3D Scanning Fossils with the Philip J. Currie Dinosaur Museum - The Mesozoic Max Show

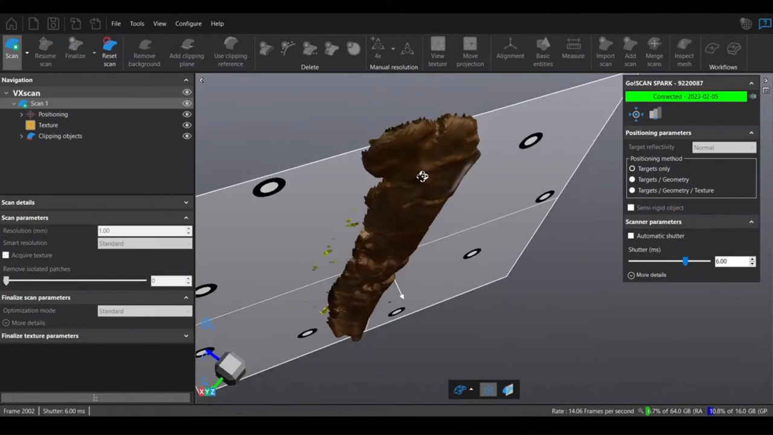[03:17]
check it out look at the scan make sure you got all the angles that you need and if you didn't no big
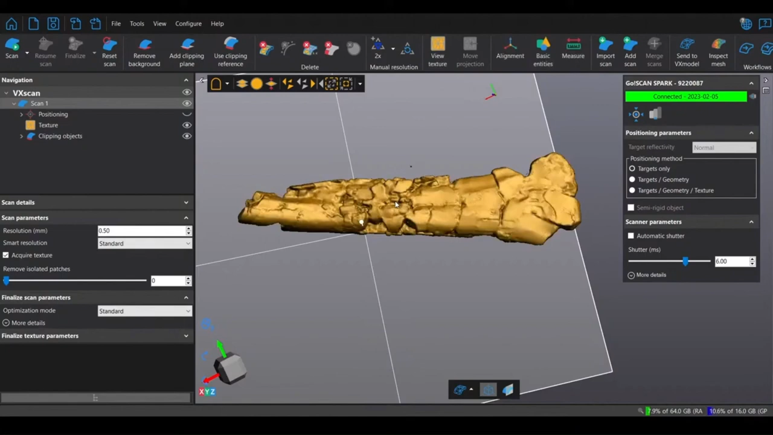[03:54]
picked up that weren't really there and that you don't really want part of the element that you're scanning the best way to do this
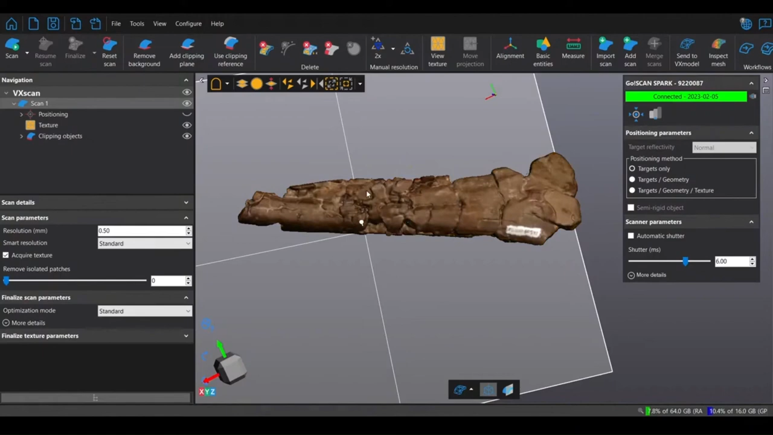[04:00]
is to select the bone then invert the selection to select everything that's not the bone and just delete and now this half of the bone is ready so we can move on to start a new scan
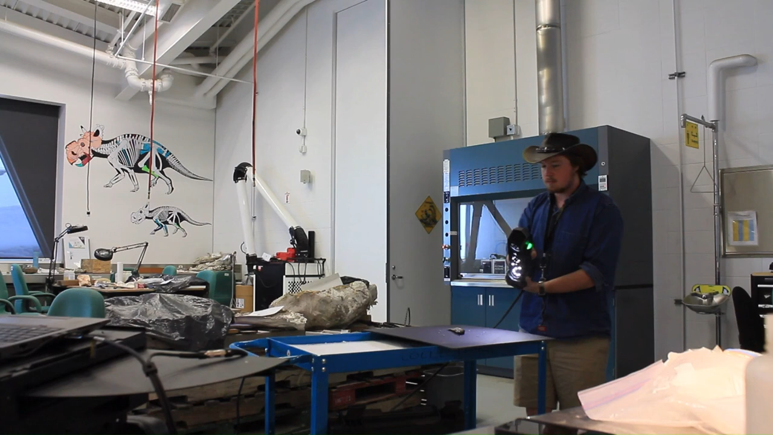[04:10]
of the other side of the bone basically you do this side the same as the other side except you don't do anything
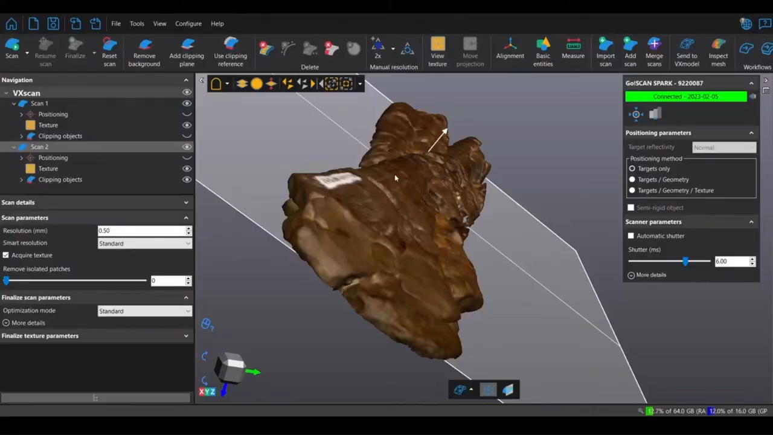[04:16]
differently and now you've got your two sides except they look like they're totally merged so that's just not gonna work out at all but oh there's a solution
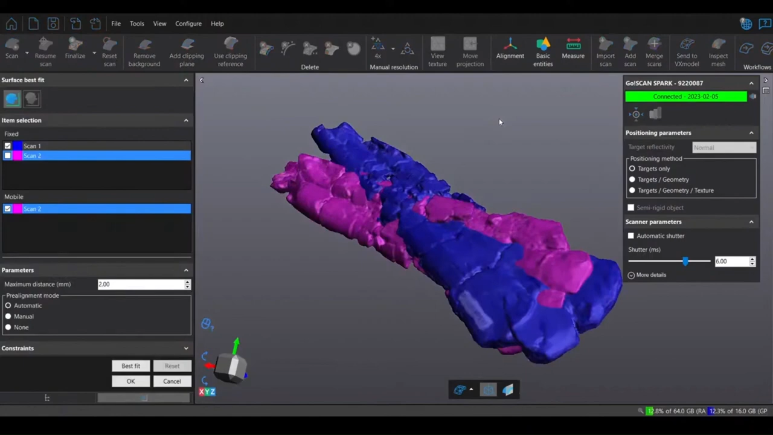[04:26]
you can do an automatic best fit alignment this basically just
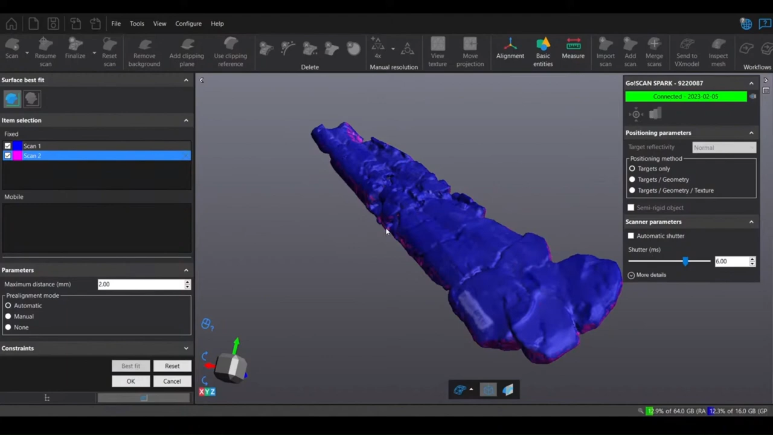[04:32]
automatically lines the two sides up based on points of similarity but it doesn't always work which we'll
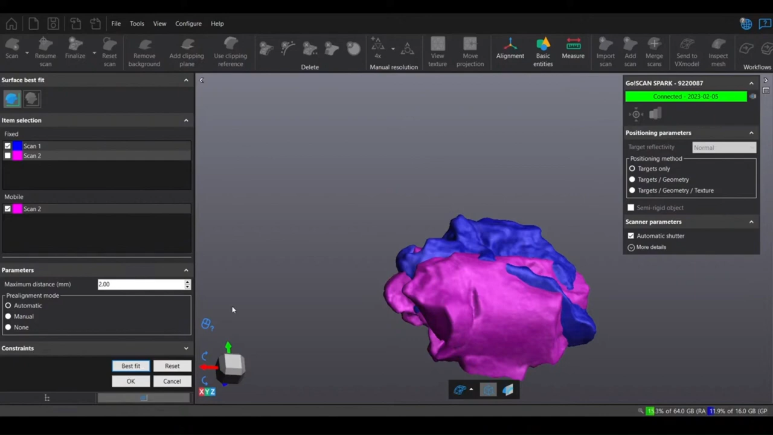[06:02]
so what do you do then you do a manual alignment and basically you have to select for the computer where the points of similarity are because they're
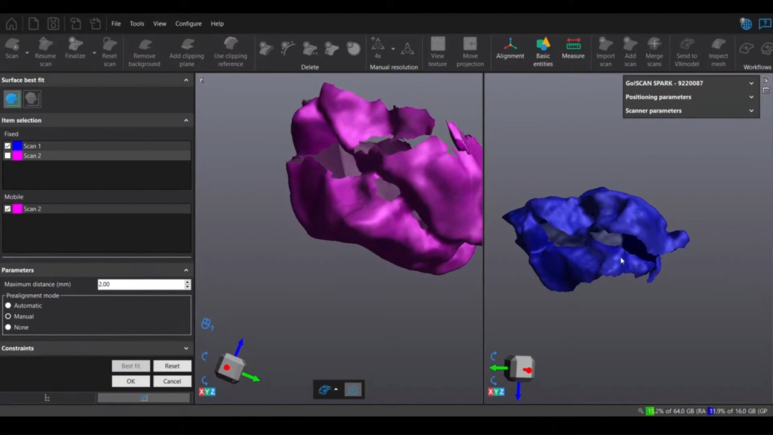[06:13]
opposite sides of the scan i would recommend having the two sides flipped and then it takes at least three points selection for the computer to recognize
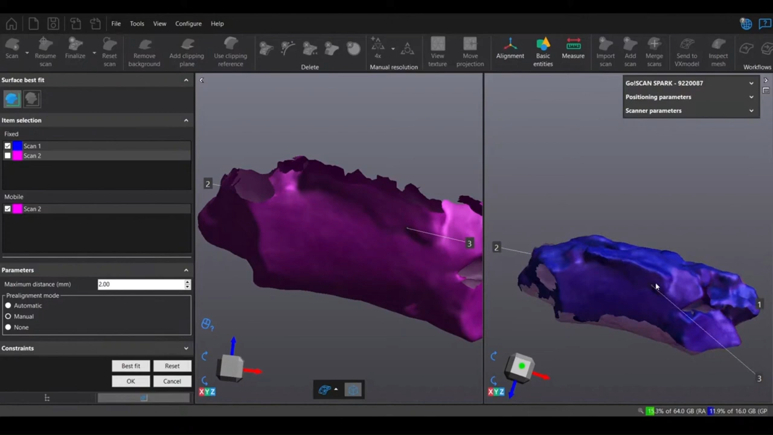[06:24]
the similarities now the next couple things that i would watch out for here are items that are just too small and putting multiple items down to scan at once the big problem here is
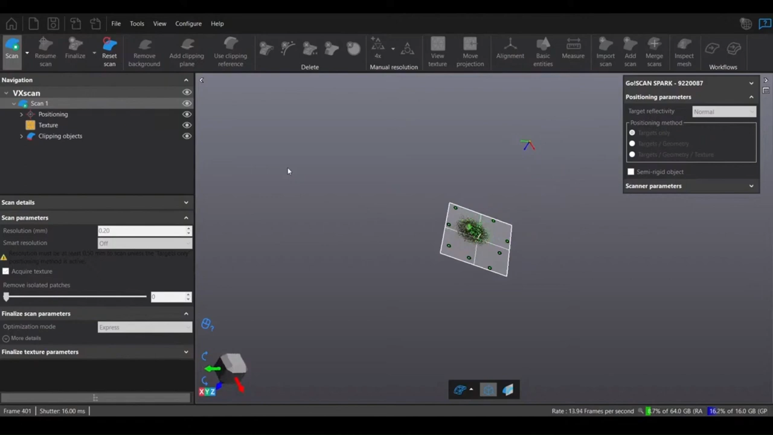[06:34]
that the clipping plane just cuts out way too much of the fossil when it's so small that's because
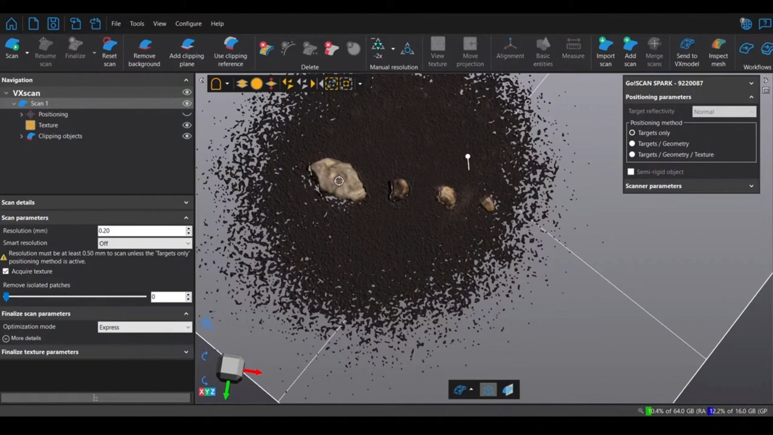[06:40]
the clipping plane has an error margin of about a millimeter but then the other problem is that when you try to flip them over to scan the other side the computer
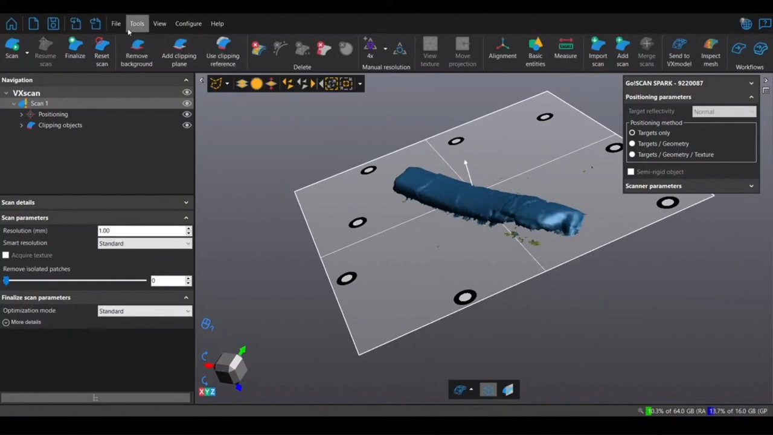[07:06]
have to start a new scan unless you don't care about texture in which case it's fine and the
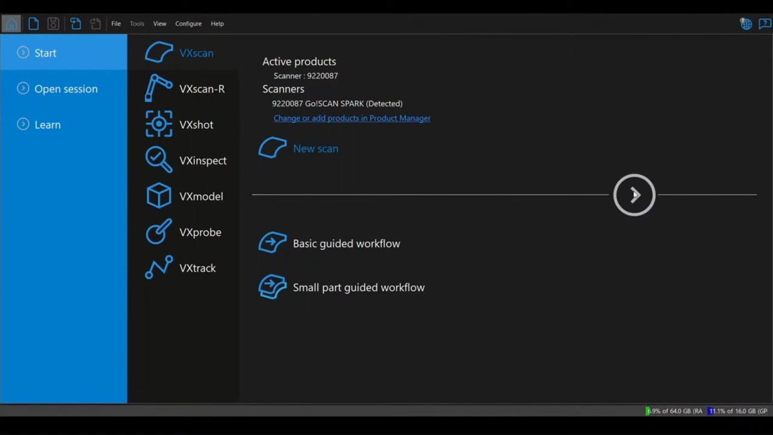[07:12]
final thing is that you just forgot to create a clipping plane before you started scanning and
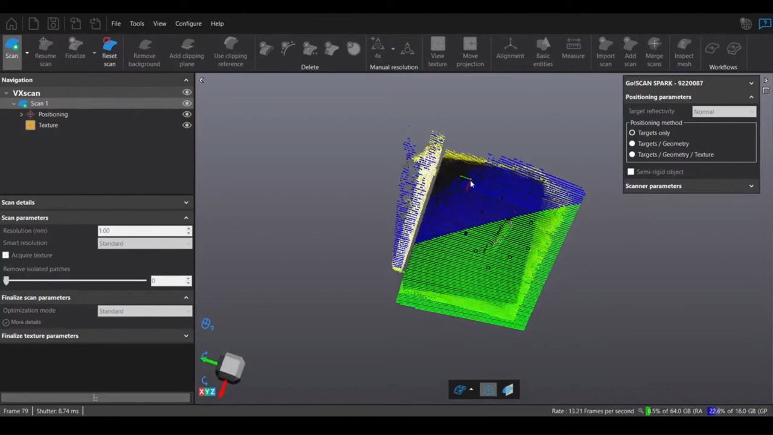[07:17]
that's not major it's just a little inconvenient just go ahead and finish what you're
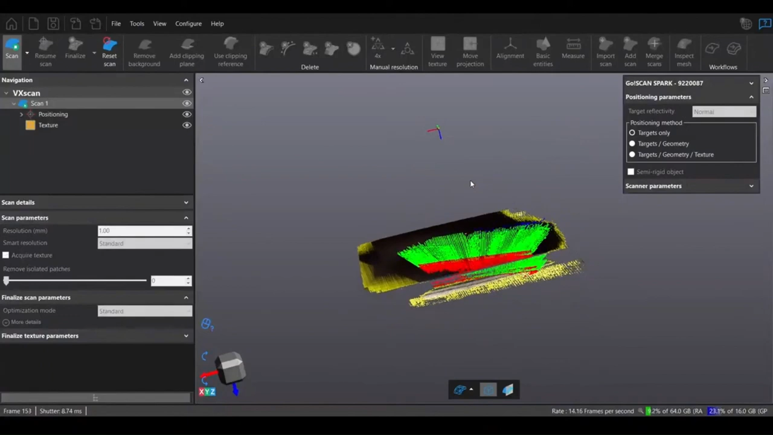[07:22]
doing keep doing that side of the scan and then create the clipping plane at the end you'll have to finalize